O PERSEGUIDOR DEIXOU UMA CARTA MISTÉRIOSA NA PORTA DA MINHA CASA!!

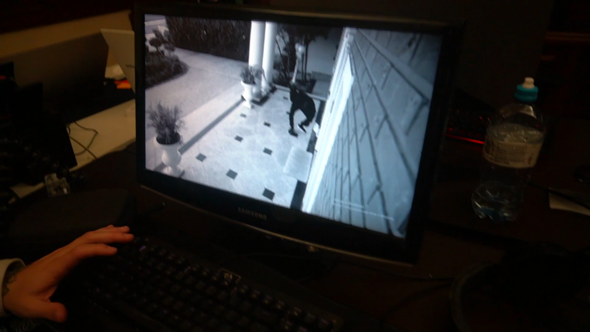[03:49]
Acho que da sua altura, João. Ah, mexeu na caixinha ali. Ele tava muito longe também, né, mano? Mano, ele devia estar tirando alguma luz, mano.